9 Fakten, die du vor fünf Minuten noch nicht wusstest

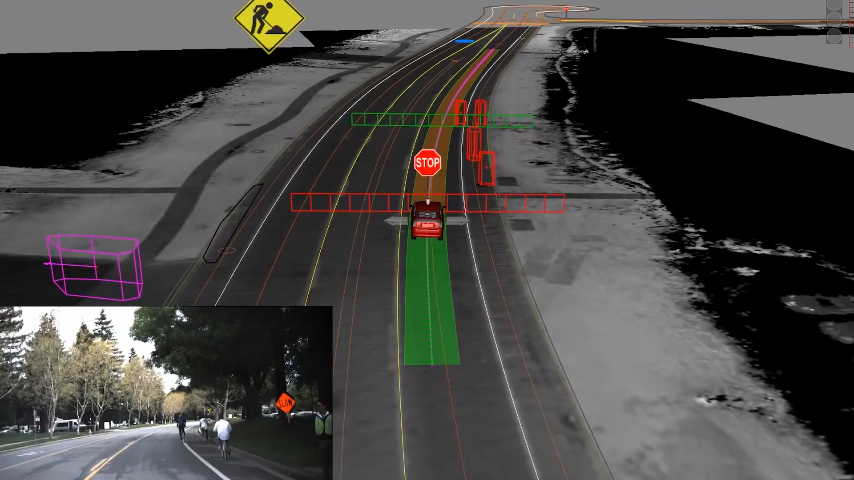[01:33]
Was ist das also? Es handelt sich eigentlich um einen Laser, der in der Lage ist, mit Hilfe von Impulsen ein 3D-Modell des umgebenen Raums zu erzeugen.
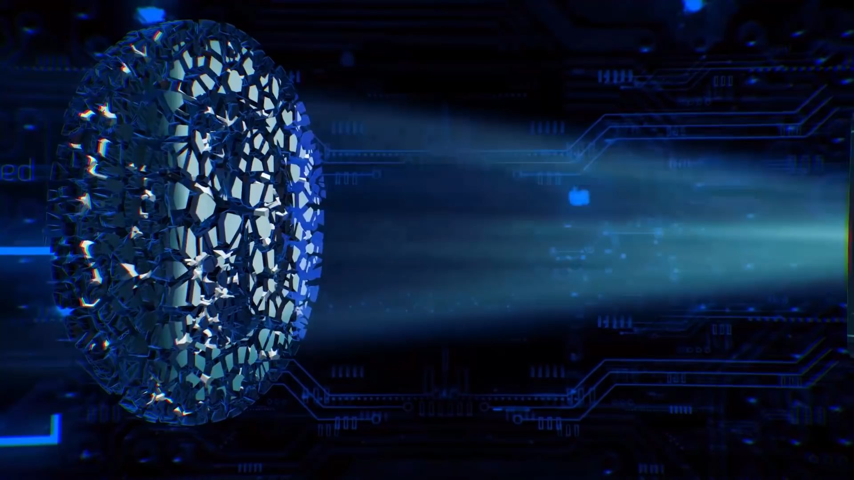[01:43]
Die Technologie kann auf vielen verschiedenen Arten eingesetzt werden, zum Beispiel um Videospiele mit erweiterter Realität zu spielen.
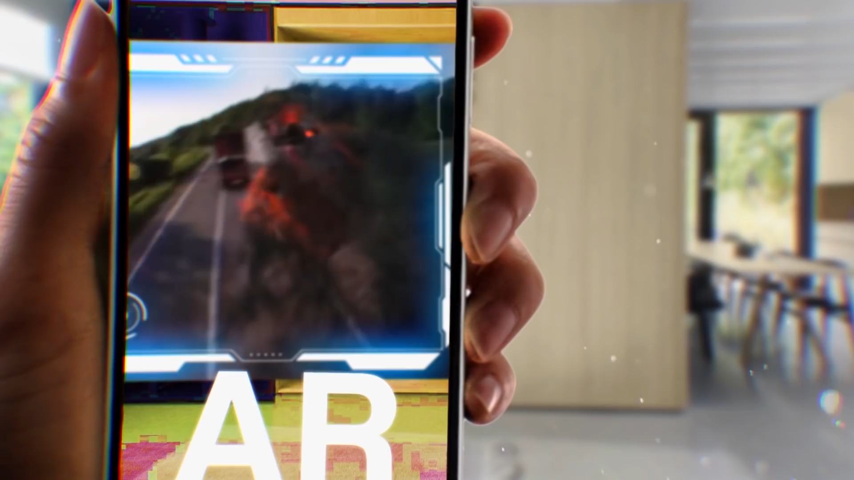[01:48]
Oder ladet ein 3D-Design-Projekt eines bestimmten Raumes auf dein Smartphone hoch und bearbeitet es direkt auf dem Bildschirm. LiDAR entspricht übrigens der Energie auf der Ebene nur eines einzigen Photons.
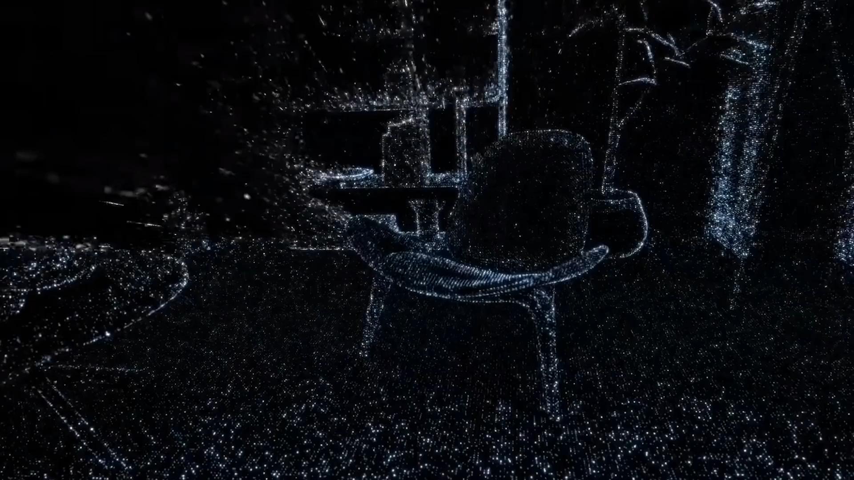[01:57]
Das bedeutet, dass du diese neue Technologie auch in dunklen Umgebungen einsetzen kannst.